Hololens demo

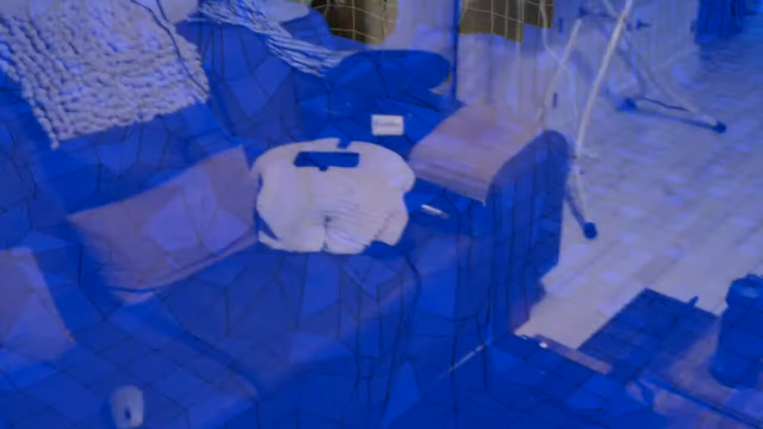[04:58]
I do believe someone is sitting there. Yeah, so someone was sitting on the couch when the mapping was done.
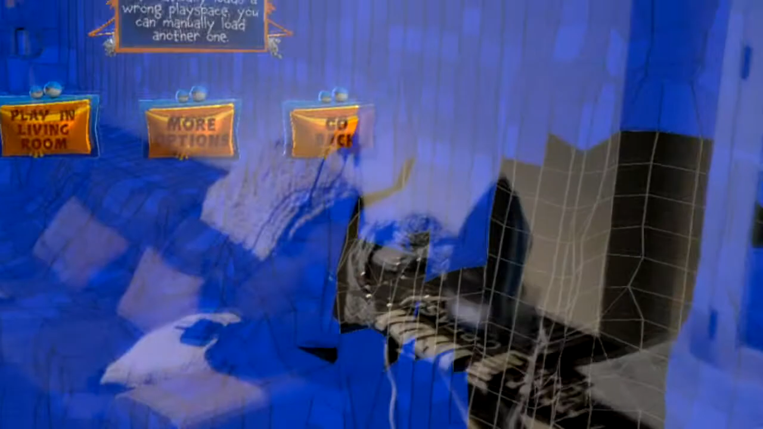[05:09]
And so it seems someone was also standing next to it.
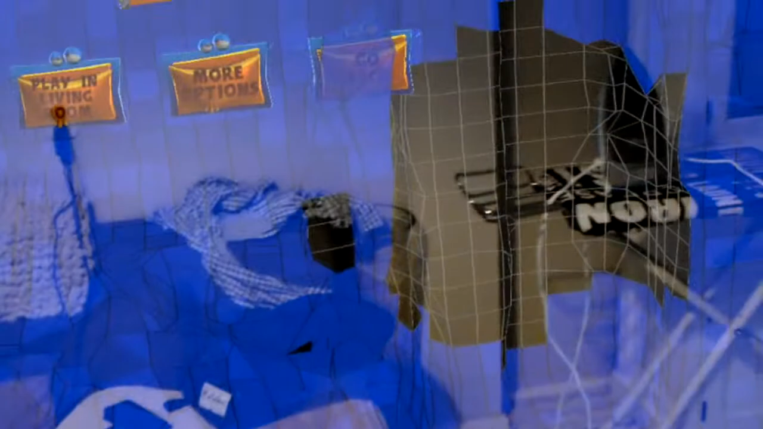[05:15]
So, let's just go ahead and see if we can correct that real quick.